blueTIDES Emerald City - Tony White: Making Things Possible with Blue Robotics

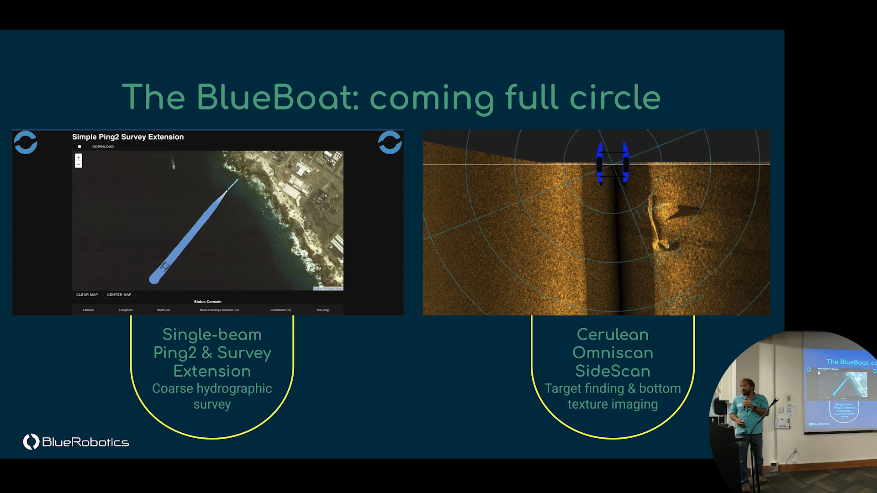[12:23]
of the Salton Sea to the other so that was a pretty fun adventure and it's truly a great sonar for finding objects and differences in bottom types so sand for sea grass it might be a particularly relevant application so there's a new product from cerulean sonar coming soon I have one here if anyone would like to take a look at it later it is a multi beam sonar it is kind of the third type of sonar that's commonly used in our geographic survey besides single beam and side scan you see it here mounted on the underside of the vehicle and it gives you point cloud data so that this structure we saw earlier actually shows up on the map here and the top of it's at about 60 70 feet and the bottom is just around 100 so
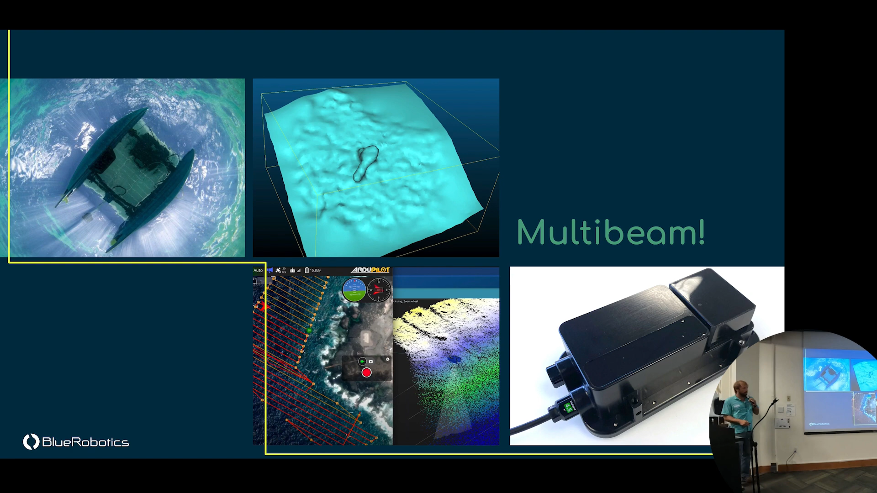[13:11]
the actual folks it's early were surprised to be able to get such a clear image at that depth range as you're driving along sonar view gives you this point cloud kind of feedback and you can watch the data come in it's quite a lot of fun but what else is new so in early development we've got a solar